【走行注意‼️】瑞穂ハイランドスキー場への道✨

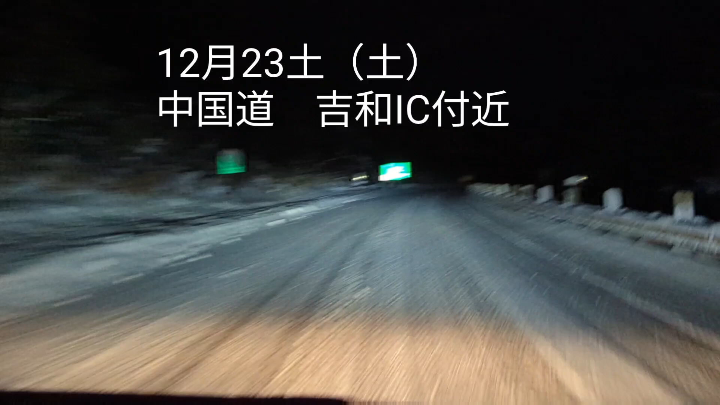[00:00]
と1キロ。現在中国道を上り車線を走行中、瑞穂ハイランドへ向かって爆走中です。
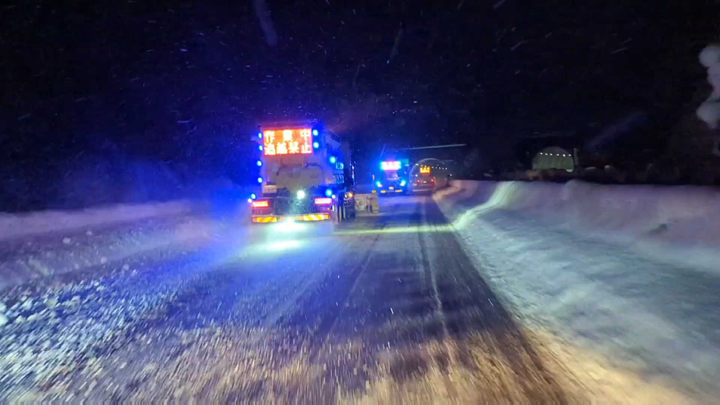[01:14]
作業車に捕まってしまいました。全然行かれないです。時速40キロ、40キロで走行中。